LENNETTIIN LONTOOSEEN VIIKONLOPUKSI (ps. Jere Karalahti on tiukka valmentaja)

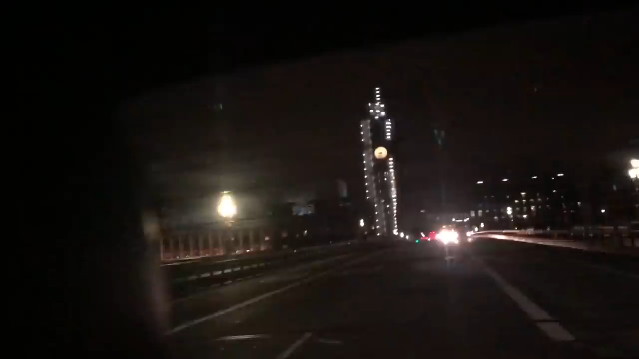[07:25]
Tuolla näkyy Big Ben, se on vähän rempassa ja tuolla jotain taloja ja joku sairaala ja...